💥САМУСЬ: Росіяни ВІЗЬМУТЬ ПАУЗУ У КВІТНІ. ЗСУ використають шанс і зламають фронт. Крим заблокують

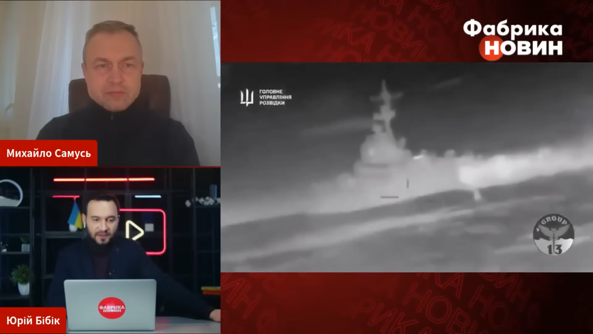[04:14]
а потім до Бельбеку звернемось про те, що вчора було. Так от, слухайте, ну як вам таке видовище, як вам така картина, коли з Граєю, як мені в ефірі сказали, пана Лехкатков, цілеспрямовано, систематично вивірено, ми атакуємо спочатку корма, потім бах ще один раз в корму, потім два дрони облітають, знову б'ють.